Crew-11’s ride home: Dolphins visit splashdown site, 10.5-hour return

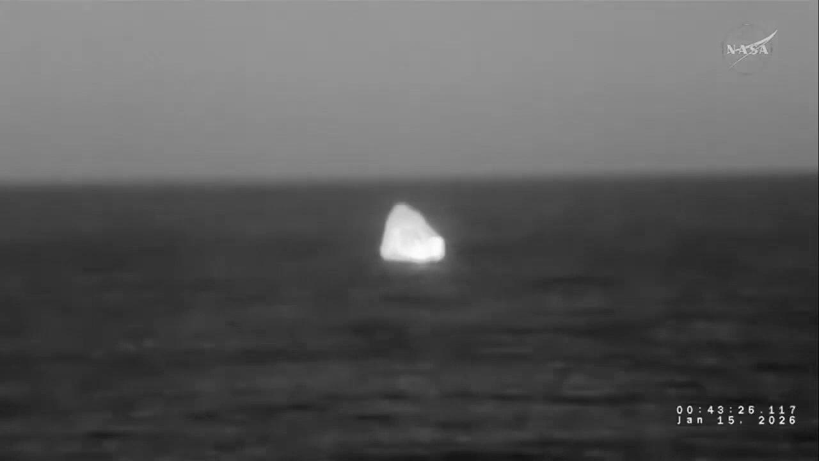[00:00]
It looks like we even have a couple of visitors around the spacecraft. If you look very closely, you might even see some dolphins.
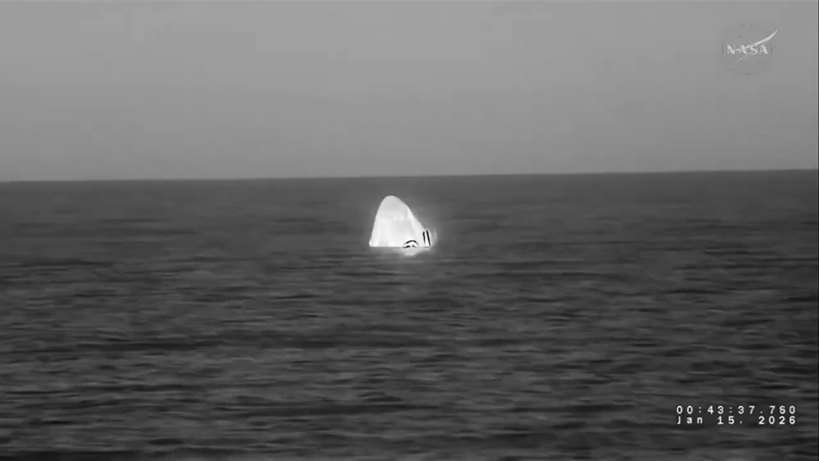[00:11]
Again, a return by the books for Crew 11 having splashed down at 2.41 a.m. Central Time off the coast of California. We will now begin moving into the recovery process. We'll see the boats begin to approach and inspect the spacecraft by checking for hypergol and other ordnance checks.
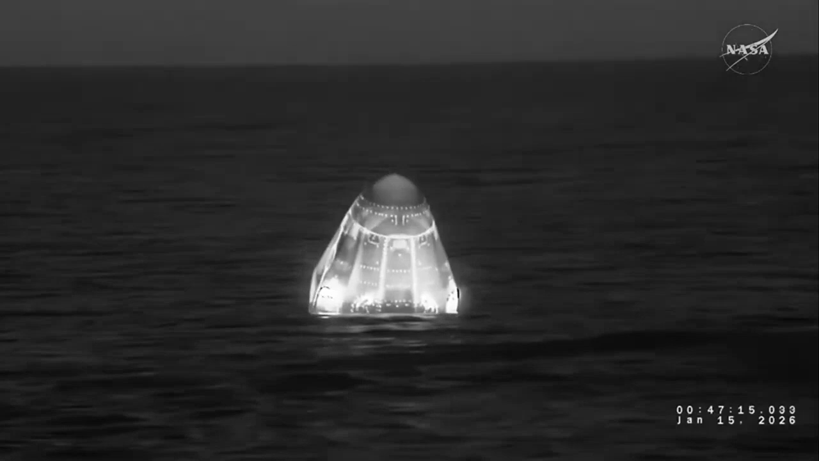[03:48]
we are now standing by for recovery of the Dragon Endeavour spacecraft with NASA astronaut Zena Cardman and Mike Fink, Kimia Yui of JAXA, and Roscosmos cosmonaut Oleg Platinov, who are inside that spacecraft that you see there.
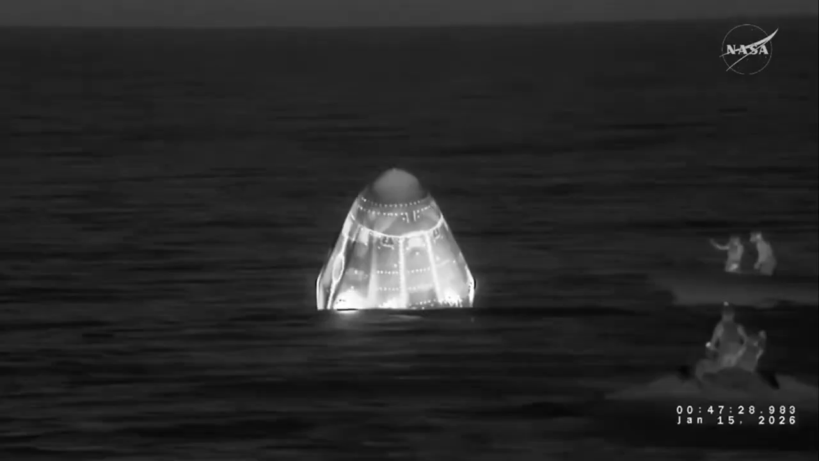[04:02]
Now, Dragon has autonomous—has already—oh, as I would also like to point out, we've got some folks here approaching the
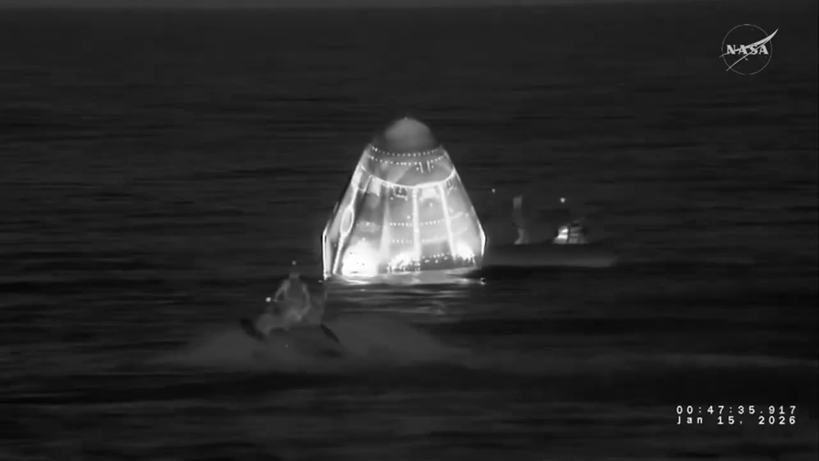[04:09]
spacecraft now that they have gotten the okay for the approach. They're on some fast boats there. This is the SpaceX recovery team. Personally, one of my favorite teams to work with here at SpaceX.
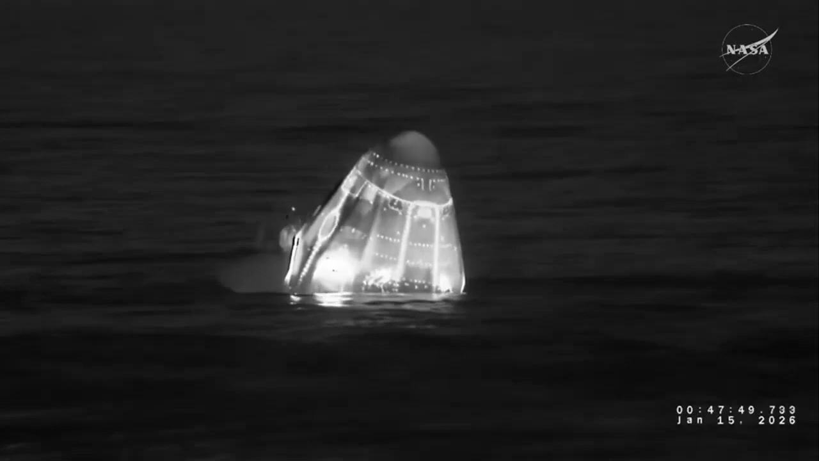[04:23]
They're a really scrappy crew, and they're going to work really quickly here to get the crew 11 team out of the water.
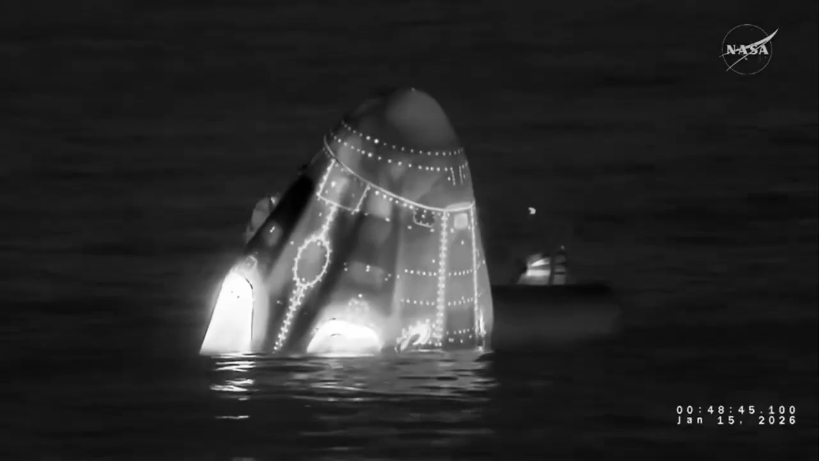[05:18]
So Dragon successfully reentered the Earth's atmosphere, followed by deployment of its parachutes to slow the spacecraft down to a gentle splashdown. So we're now going to follow the final part of the crew's journey as the Dragon spacecraft
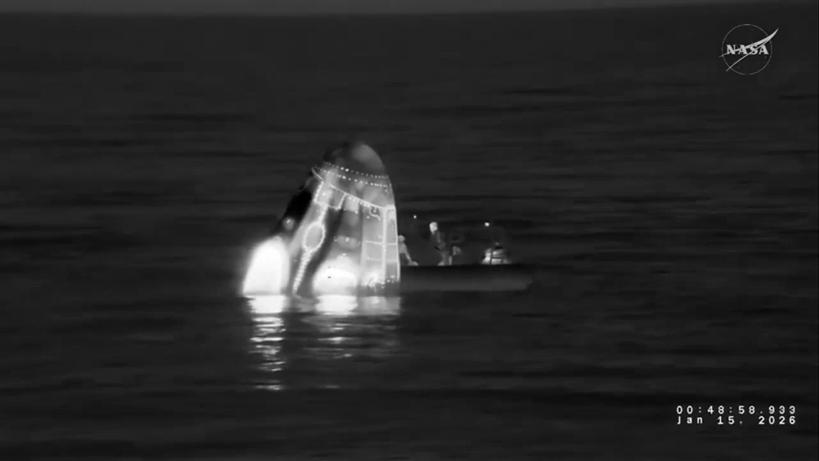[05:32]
is lifted out of the water and placed on the recovery boat. So we see here the recovery team beginning to prepare.
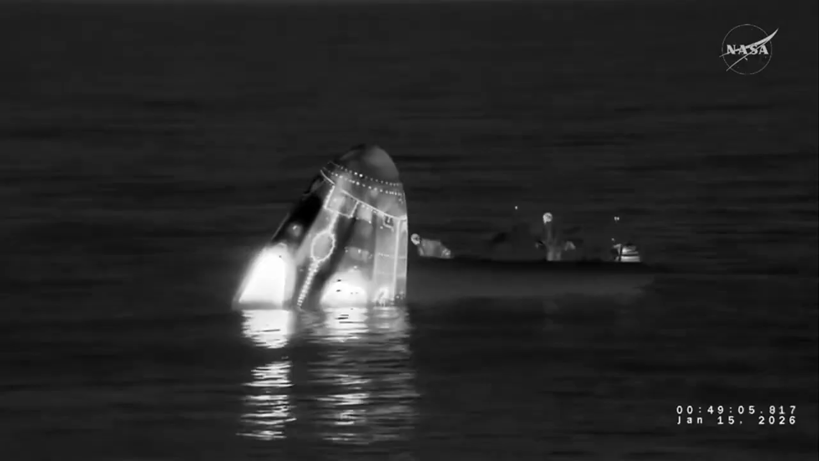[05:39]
One of the most important steps will be to...
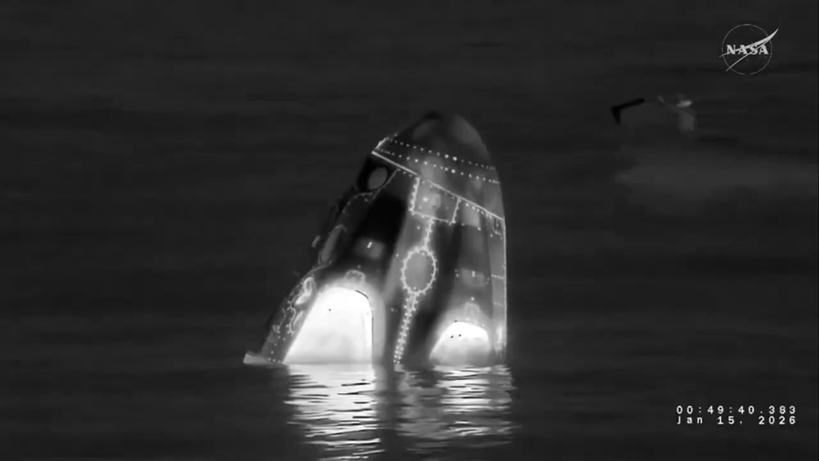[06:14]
All right. We heard there that the crew will have an opportunity for a private medical conference with the flight surgeon.
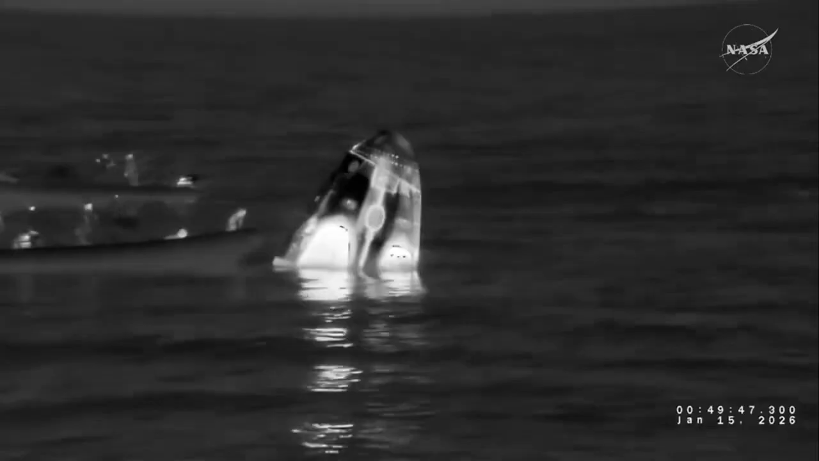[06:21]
That is standard for all of our crew returns. That will be done on a private channel. Great view here from the drone.